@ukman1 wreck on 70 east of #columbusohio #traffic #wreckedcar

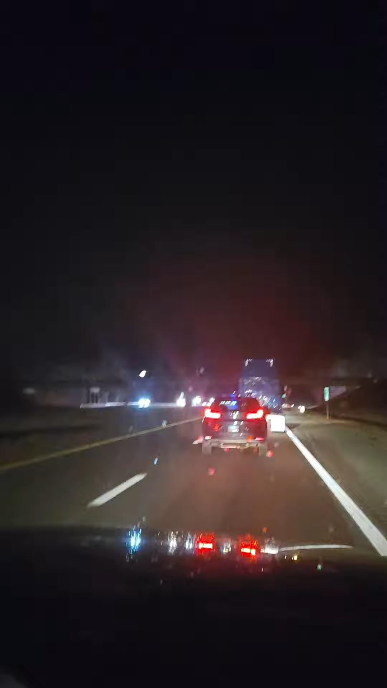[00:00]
That's right. On this side too. See right there. Somebody's crashed in the middle there. See?